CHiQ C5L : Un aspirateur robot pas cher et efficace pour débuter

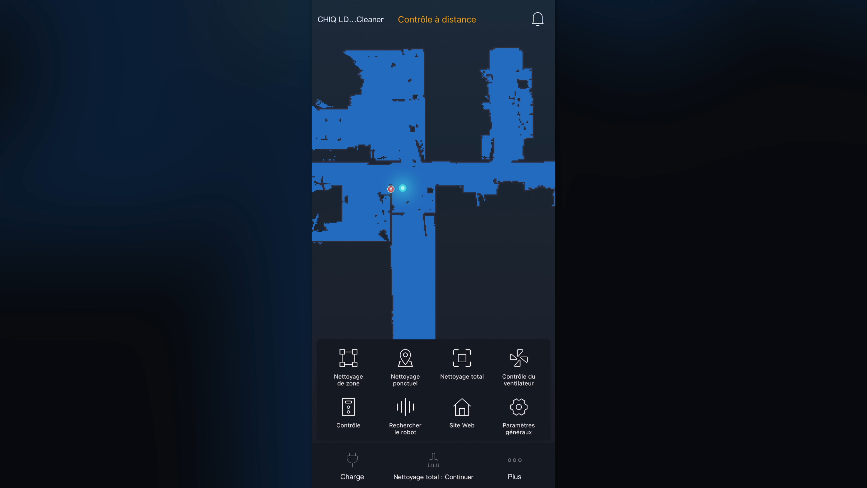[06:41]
En revanche, il y a aussi une fonctionnalité de recherche du robot.
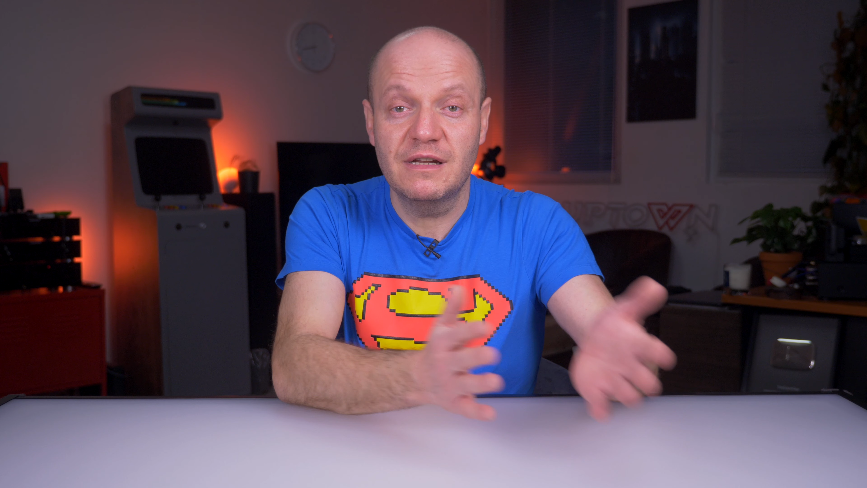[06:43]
C'est assez pratique parce que s'il est commencé quelque part, vous appuyez sur rechercher le robot et il vous appellera à l'aide pour vous aider à le localiser. Enfin, vous pouvez accéder aux paramètres avec toutes les options classiques de création de zones,
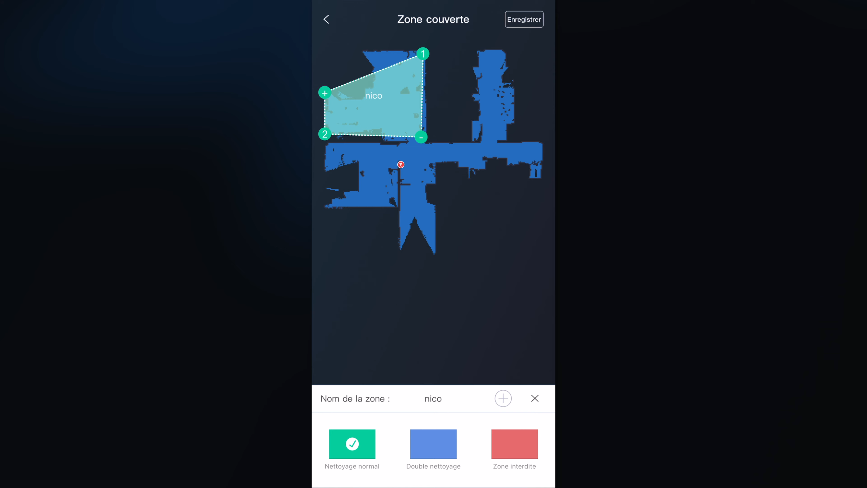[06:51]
de programmation de nettoyage, voire l'historique de nettoyage et le niveau d'usure des accessoires.
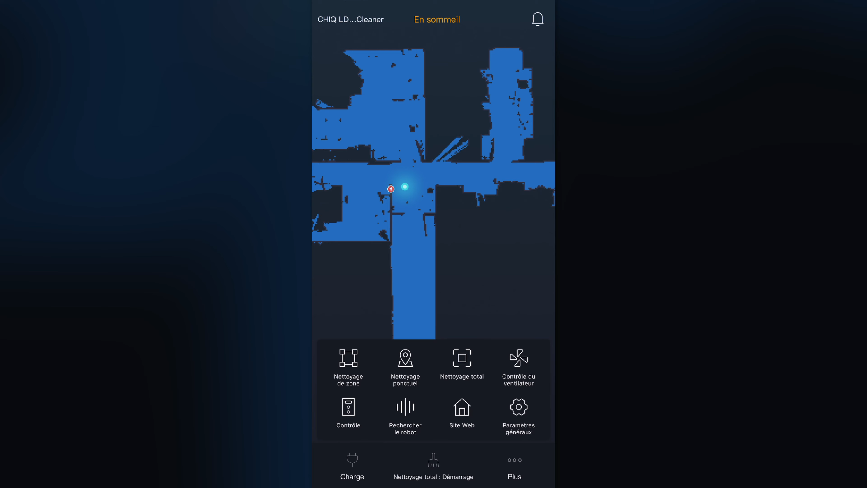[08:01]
Il y a des raccourcis qui permettent de lancer un nettoyage complet ou un nettoyage par pièce. Et on comprend vite comment ça marche. Et donc, dans les points négatifs, principalement le bruit. Je trouve qu'il n'est pas très discret et ça peut être gênant quand vous êtes dans la même pièce que lui pendant qu'il bosse.